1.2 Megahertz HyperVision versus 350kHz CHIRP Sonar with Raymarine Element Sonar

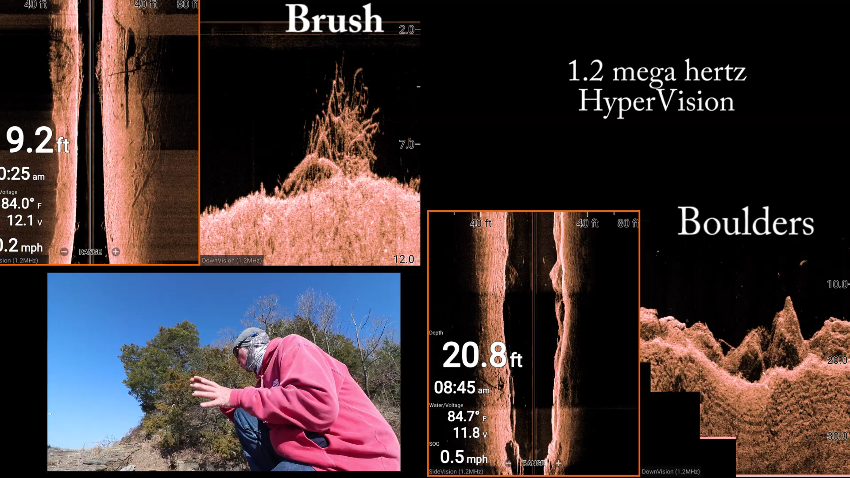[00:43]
brush and rocks that are in there and this is a good time when you're shallow you know less than easily less than 20 feet right here in
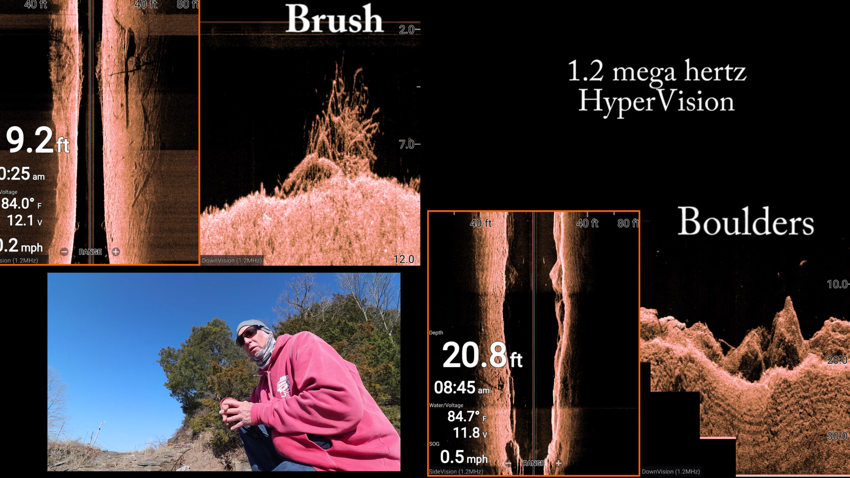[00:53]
the ozarks and you can you can actually see that the rocks and the boulders and this sandstone
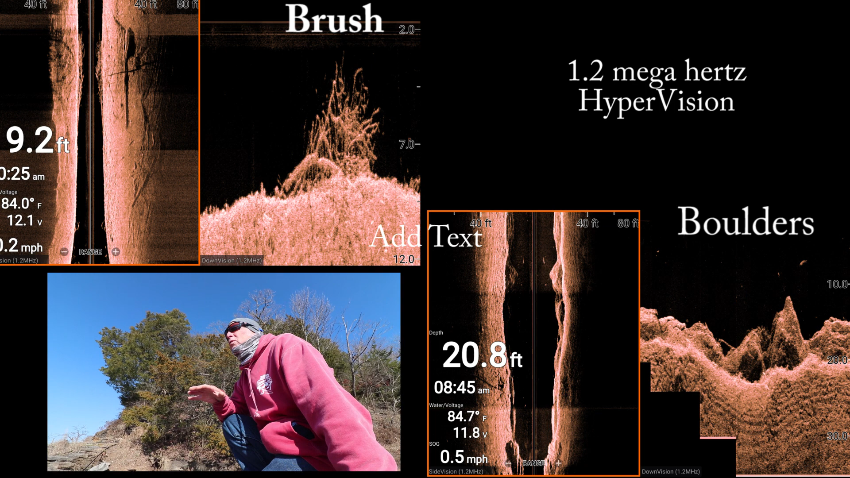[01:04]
you can see that down there you can see the fish and the brush in you know sitting right next to the rocks and that's a good time to use hypervision and so here's a
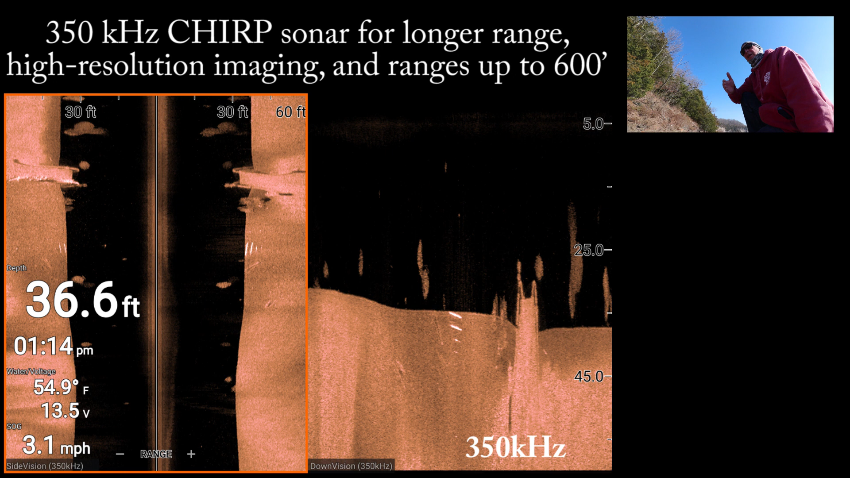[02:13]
On screen: depth 36.6 ft, water 54.9°F, speed 3.1 mph
then i see here it's just in regular sonar and so what you're getting is what you're getting is you're getting a real nice view of what it looks like down there but without kind of that clutter that you get when it's in hypervision so when you're up shallow you know you're less than 100 feet you